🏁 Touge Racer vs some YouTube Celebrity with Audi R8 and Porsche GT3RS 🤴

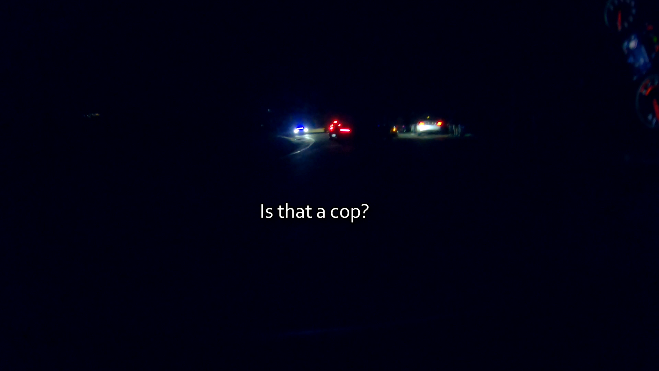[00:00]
Is that a cop? That's not a cop. That's Alex Choi and his fuck-bo-likes. What a monster. Which way? And he's going that way or what? Yeah, no, that's him. We can just chase this guy. Sure, let's do it.
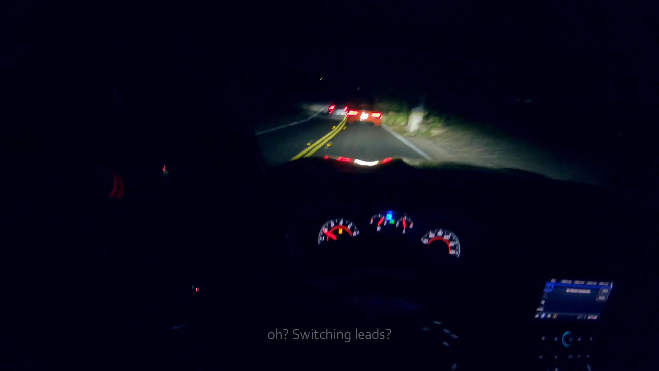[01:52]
Fantastic. Alex Choi and his prime. Right? No. So just stay? Yeah, we're just going to wait. Okay. I'm cool with this. Yeah. Oh, what the? Wait, did they just switch drivers? Yeah, yeah, yeah. Rich boys. Rich boys don't give a fuck. Apparently, the whole lot is under 21. Interesting. Well, I guess we're staying here. Yeah, this is fucking weird.
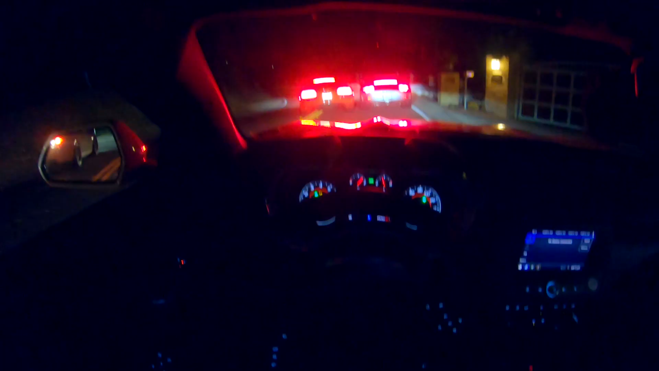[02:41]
I'm losing brain cells just standing here. Oh. Oh, oh, yes. Oh, oh. Backing out of a... Hello? What's up? Yeah.